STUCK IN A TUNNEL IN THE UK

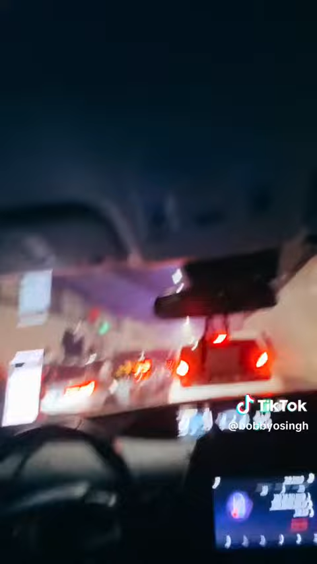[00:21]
just stopped all the traffic I don't know what's going on, look look what is going on I don't know what is going on my heart is racing 10 to the fucking dozen I don't understand,
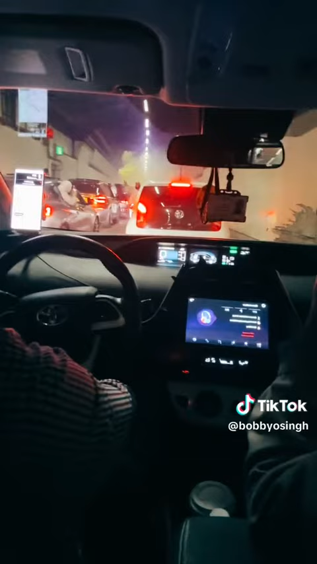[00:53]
I don't know what's going on I don't know what's going on they've got children and everything what are they doing Jinda I'm just dying